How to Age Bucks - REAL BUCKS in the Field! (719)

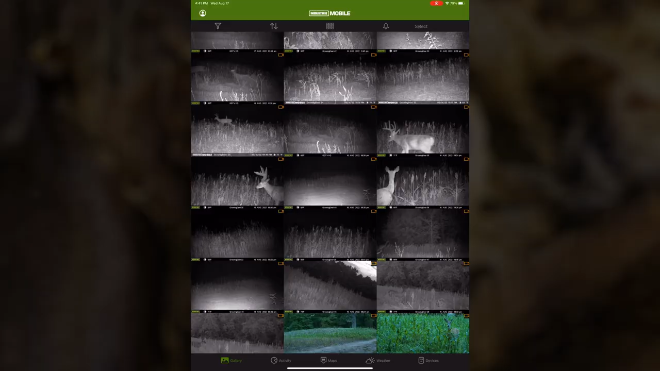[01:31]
So, I've got it up right now and I just selected to show bucks only.
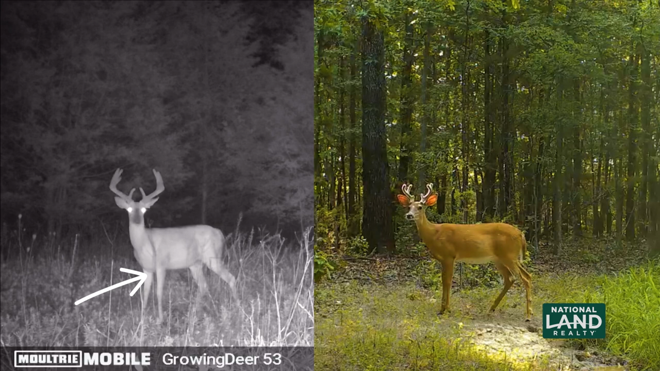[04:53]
I believe his chest is sagging a little bit closer to where the legs meet the shoulders than that first buck. His neck appears slightly bigger and certainly his front shoulders are filled out more. When you see a yearling buck, those front shoulders are narrow.
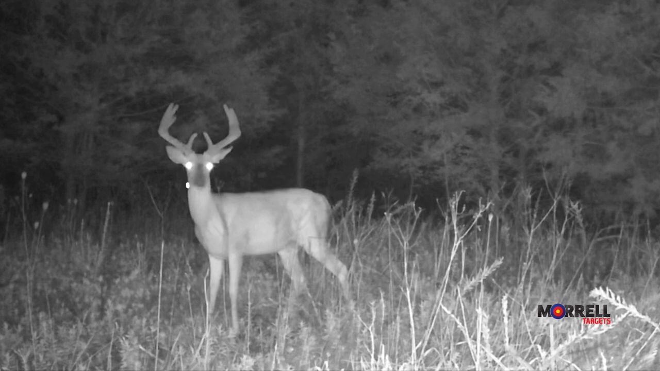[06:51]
The real point is, look at where his neck merges with his chest. It's a good six inches or so above the brisket. His front shoulders are a bit more filled out than the first deer. His back is still perfectly straight. There's no sag to it. And his belly isn't like mine. It's got no pooch to it.
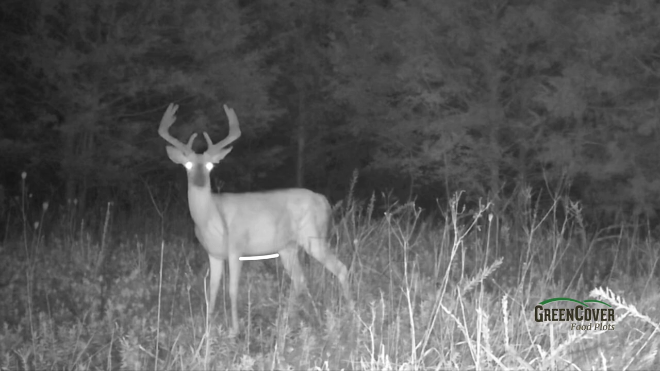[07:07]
It's pretty straight. So, we're calling this one, too.
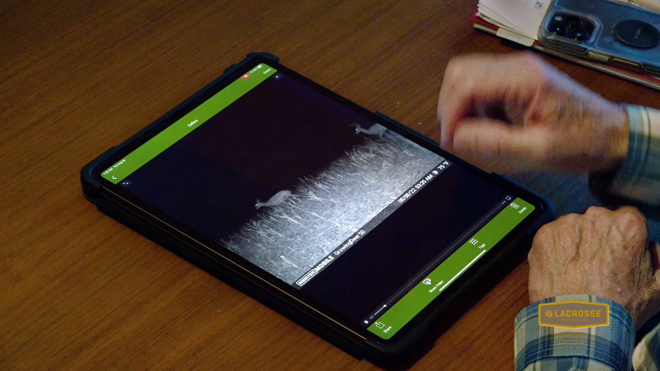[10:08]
Here's a young buck. Ooh, and now let me back this up.
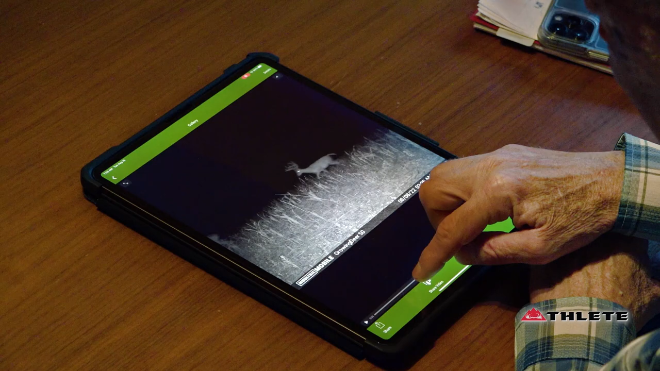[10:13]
So clearly, we've got two bucks mid-frame, and they're both perpendicular to us, and their heads are up one a bit more than the other. When I look at that buck on the left side of the frame, and then look at the buck on the right side of the frame, there's a massive difference of where that chest, how much chest is showing, where the neck merges with the chest above the brisket. On that first deer, clearly a very young deer, his chest, his neck, merges way above his chest, way above the brisket.